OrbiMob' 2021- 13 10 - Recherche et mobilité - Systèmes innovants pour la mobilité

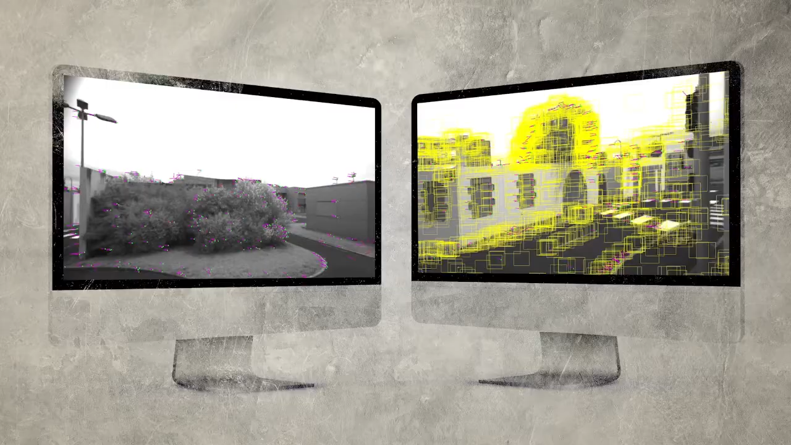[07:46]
L'un des objectifs du projet est de poursuivre le développement de navettes autonomes qui se basent sur des points de repères variés pour reconnaître les lieux et définir leur trajet.
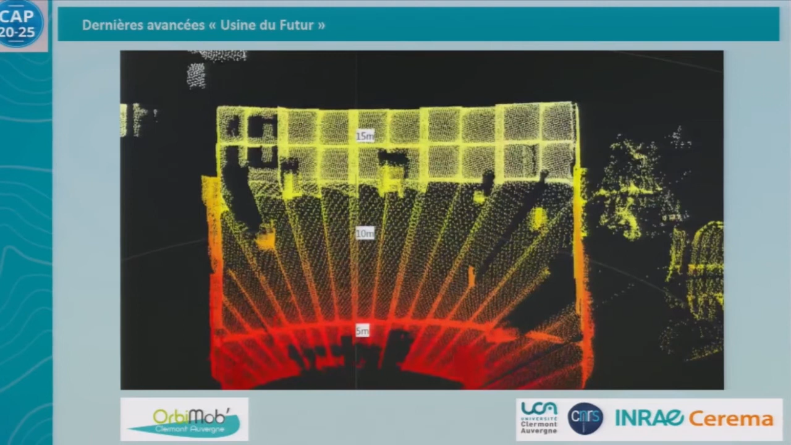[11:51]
Alors ce type de capteur, grosso modo, c'est 1 million de points 3D par seconde. Donc après, il faut les traiter et il faut arriver à reconnaître les personnes, les palettes à saisir ou des choses comme ça. Donc il y a de beaux challenges à relever. Et la dernière chose que je voulais montrer, donc c'est des choses qui se passent à Montoldre dans l'Allier.